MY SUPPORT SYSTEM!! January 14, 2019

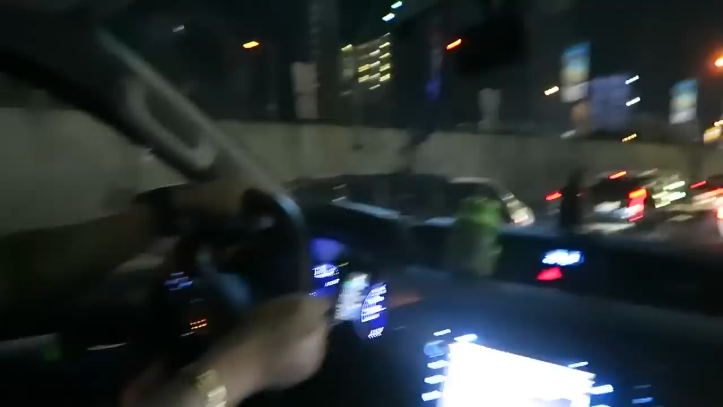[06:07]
Minusundan si daddy ng ambulansya. Parang ano din to sa traffic eh.